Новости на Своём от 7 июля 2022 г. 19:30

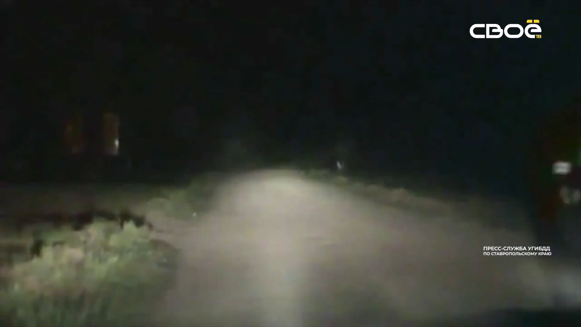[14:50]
Затем водитель вышел из машины и нечетким шагом попытался зайти во двор.